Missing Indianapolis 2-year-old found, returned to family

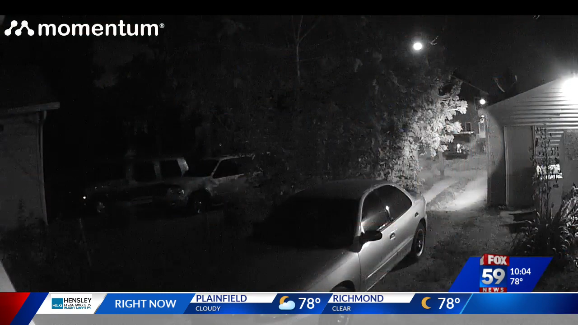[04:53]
They still want to identify the woman that you kind of can make out here in this doorbell camera video. IMPD released it earlier this evening. Investigators say it shows a Hispanic woman carrying a small child.